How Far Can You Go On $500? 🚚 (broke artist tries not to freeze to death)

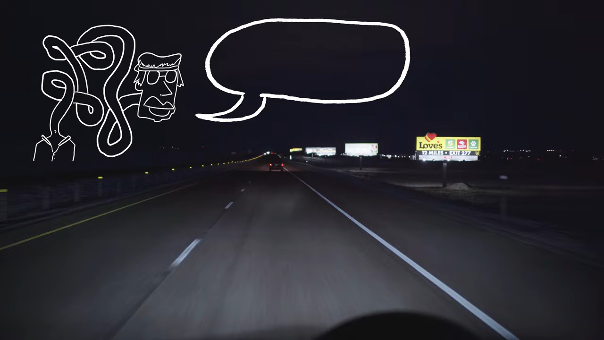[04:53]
I have 71s. And she was like, don't even worry about it, honey. I got you. I was like, we call it 65 and 5 and 10. She's like, don't even worry about it, honey. I got you. So I hit the road, Jack. And I kept on driving for like only an hour more. And then I was like, I don't want to drive at night. I can't even see where I am. And I have no idea where I'm going.
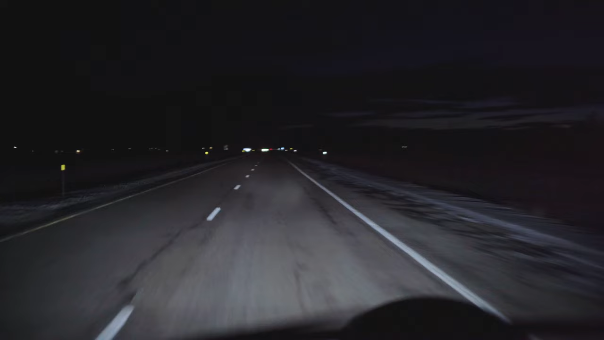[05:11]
I was literally just driving on a highway that said south. And I was like, all right, I'm hitting south, I guess.